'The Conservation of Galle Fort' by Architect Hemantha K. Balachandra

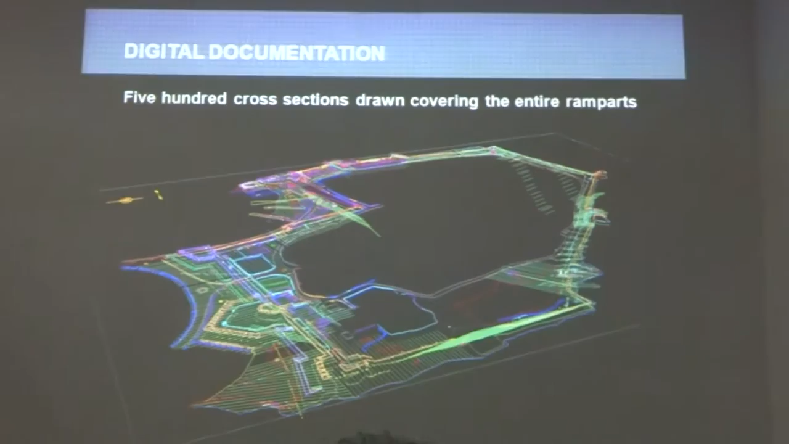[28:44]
When you have a number of sections, we have a thousand sections of the rampart, so we can understand the exact form and the profile of the Dutch rampart, enabling us to take right decisions with regard to the construction of the rampart.